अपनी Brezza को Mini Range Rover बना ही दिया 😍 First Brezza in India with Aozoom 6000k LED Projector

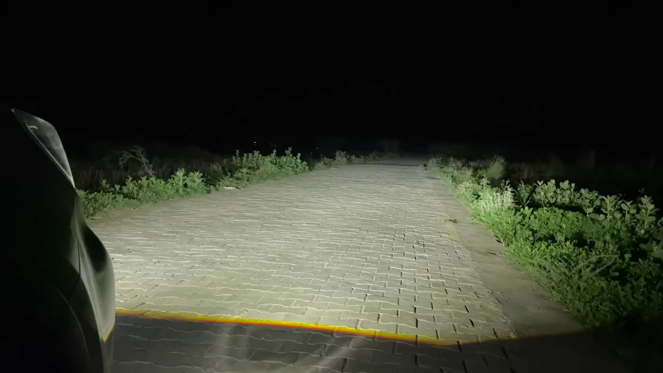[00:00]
यह खाली इसके fog lamp की low beam है अब fog on करी हो फरक देखो कितना है
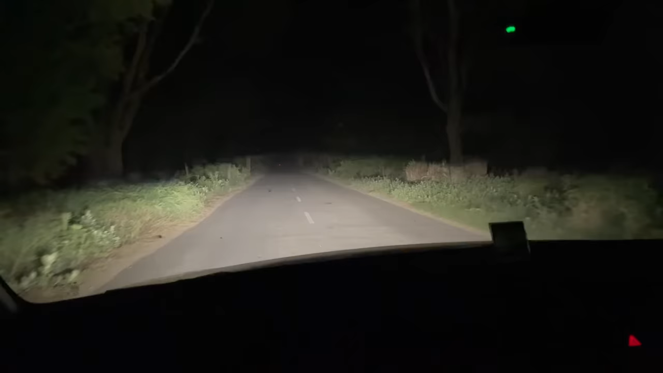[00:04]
यह high beam है तो वाइट वाला भी तक आपने किसी गाड़ी में लगाया है यह पहला लगेगा अगर आपकी गाड़ी में अधरवाज ने तुम अपनी गाड़ी में लगा दूगा
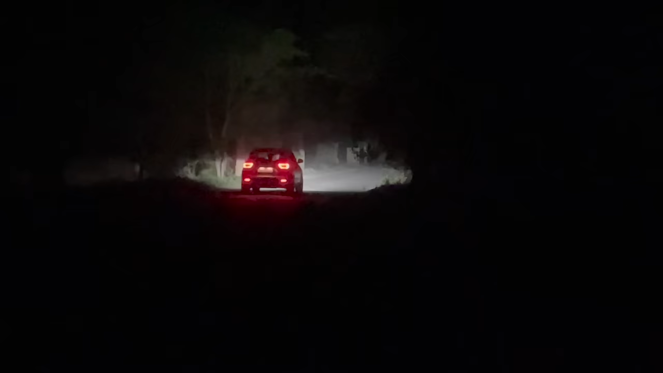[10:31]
यार एकदम पैसा वसूल चीज है
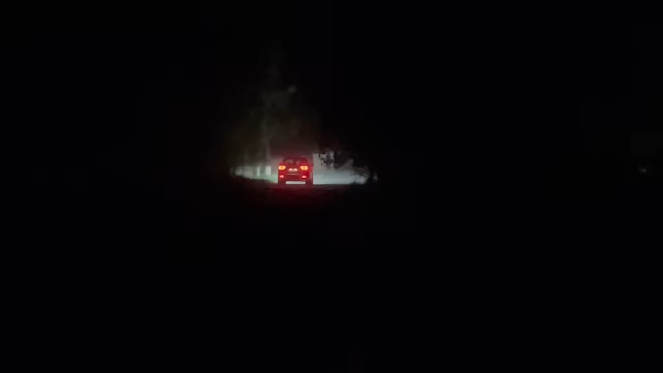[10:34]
चलो वापीस यारी गाड़ी वो देखो खेतों में कहां तक लाइट जा रही है उ
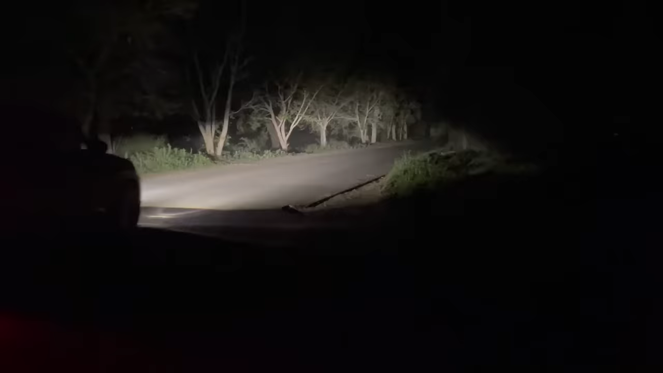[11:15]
यह लगाने के बाद गाड़ी के हैड़ लाम्प के ज़रूरत नहीं है इतने स्ट्रॉंग है और अपनी ब्रहजा में तो सोने पर सुहागा हो गया
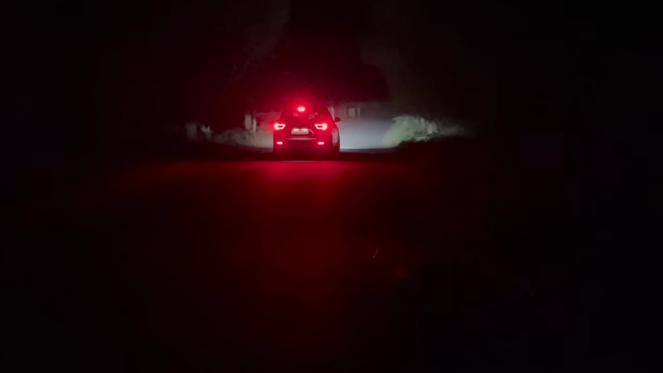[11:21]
मतलब इतनी तेज लाइट बस बस बस चलो
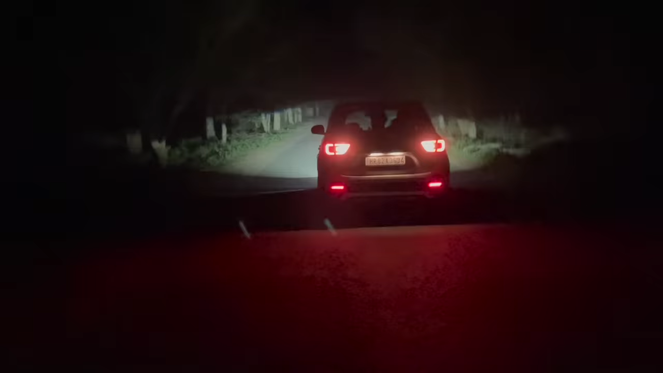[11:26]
जी कमेंट सेक्शन में बताओ फिर कैसी लाइट्स लग रही है और ये बाहर से भी देख लो ठीक है चलो पाए